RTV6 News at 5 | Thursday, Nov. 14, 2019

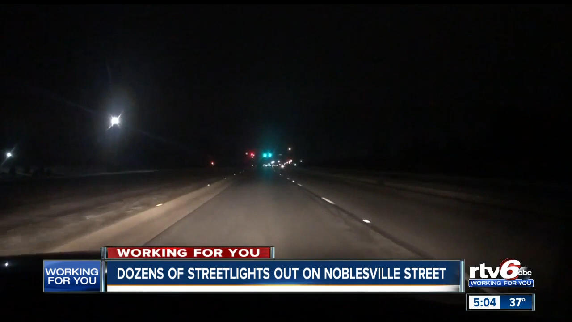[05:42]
The Monday night, I was getting off at 69 and around 830 at night and real snowy. And I just thought, wow, it seems a little dark out here. Lee Abernathy, who lives in Noblesville, first noticed two or three lights out on 146th Street.